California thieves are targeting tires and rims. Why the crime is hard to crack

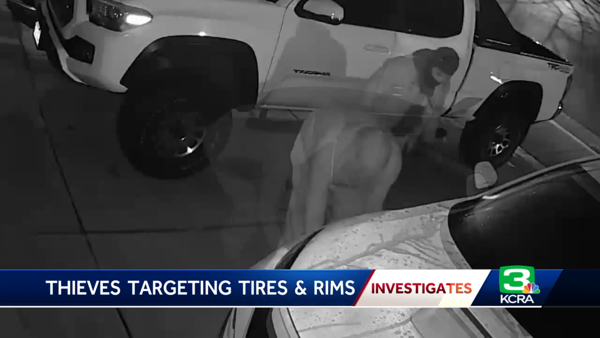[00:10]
The front right tire removed from this car rolled down the driveway, all four tires and rims stolen in the same fashion. The Honda Civic left to rest on cinder blocks.